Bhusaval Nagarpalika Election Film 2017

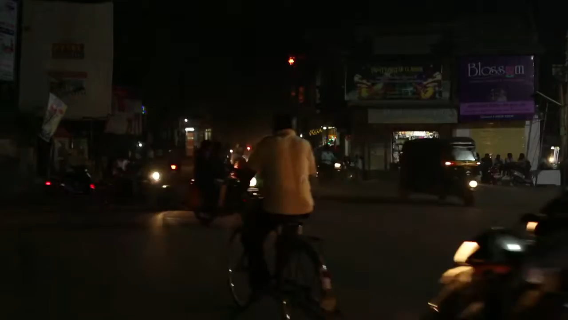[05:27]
नाही, शहरातील रस्त्यांवरील एकही दिवा नगरपालिकेच्या खर्चानं चालू अवस्थेत नाही.